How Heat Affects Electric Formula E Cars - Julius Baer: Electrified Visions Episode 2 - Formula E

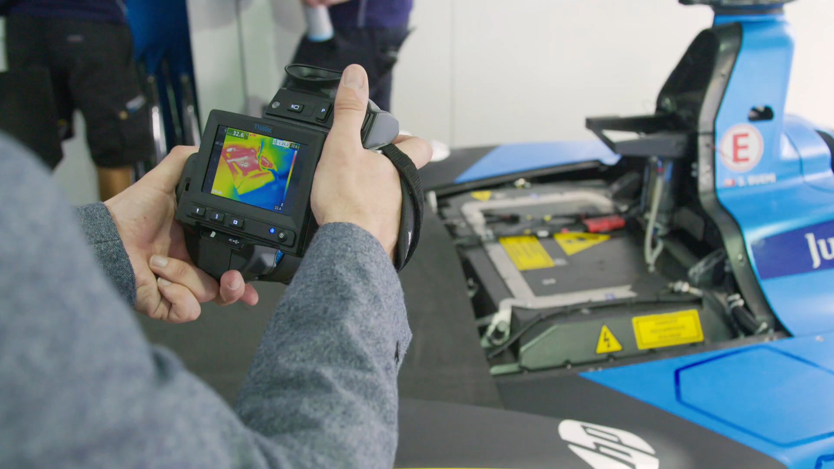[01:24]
So we're now looking at the battery on the back of Sebastian Bremi's car and you can see that
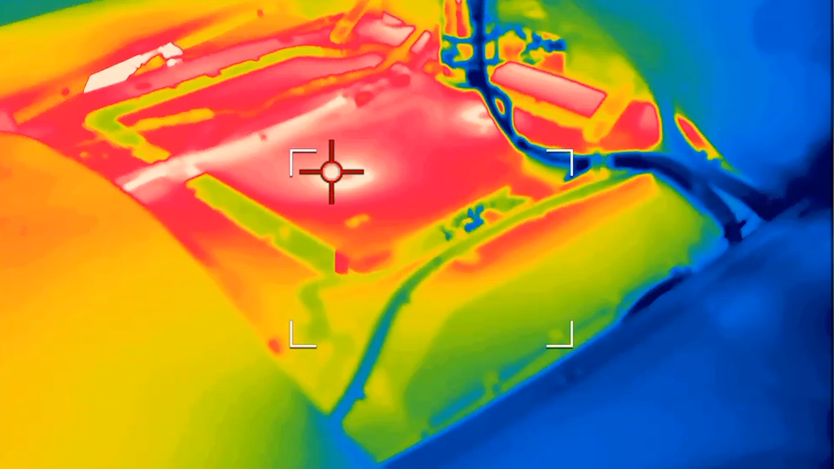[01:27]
it's a real hot spot of the car with so much heat being generated that the guys now are desperately trying to cool it down of course and if I swing the camera around,
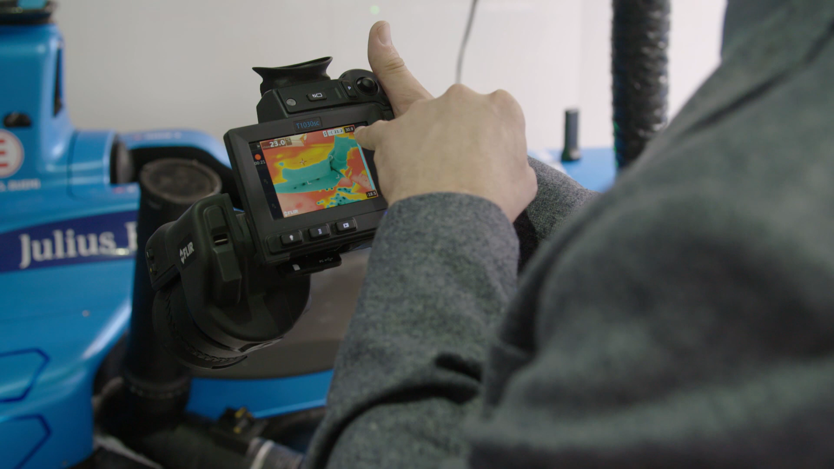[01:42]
ice is in this green section here which shows it's very cold.
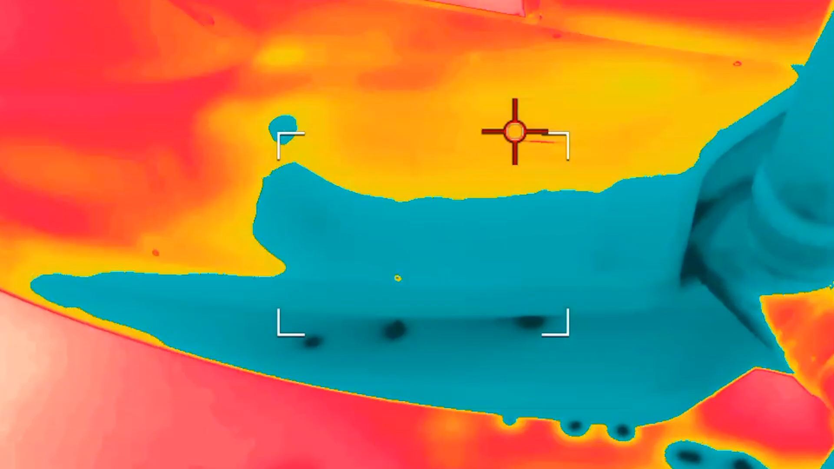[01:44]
The fans are blowing backwards through the side pod through the car's radiator and you can see on the image how
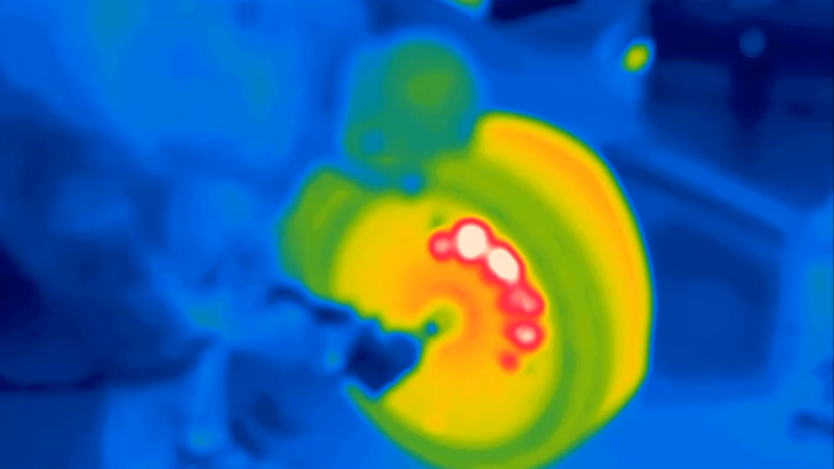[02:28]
As you can see the difference between a thermal engine which got a lot of friction on piston,